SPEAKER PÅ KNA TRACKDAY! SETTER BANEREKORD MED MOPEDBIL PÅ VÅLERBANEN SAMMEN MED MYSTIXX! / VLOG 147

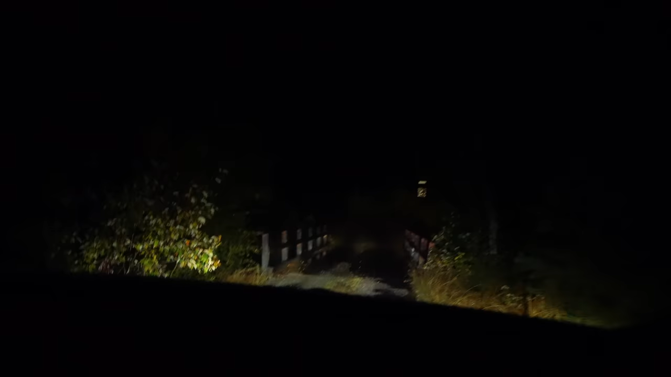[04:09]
Nå. Jeg må finne fra nummeret ikke, altså, for det greiene her kommer vi ikke å se helt hjemmefra. Nå, vet du. Der er på brua og greier, da. Oi, warning. Oi. Da står det her. Warning overvåket er det her. Fint er det.